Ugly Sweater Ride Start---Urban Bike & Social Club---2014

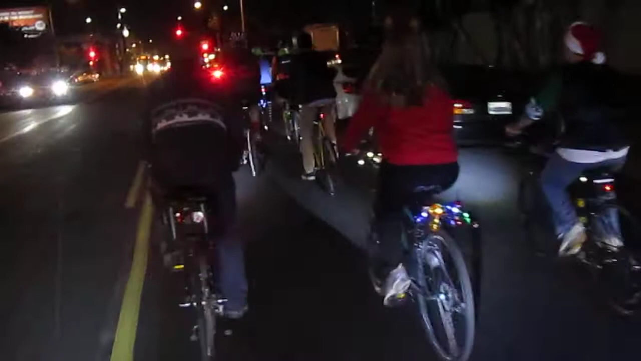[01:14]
Lots of ugly sweaters. Good looking people, ugly sweaters. Sometimes that's the way it is.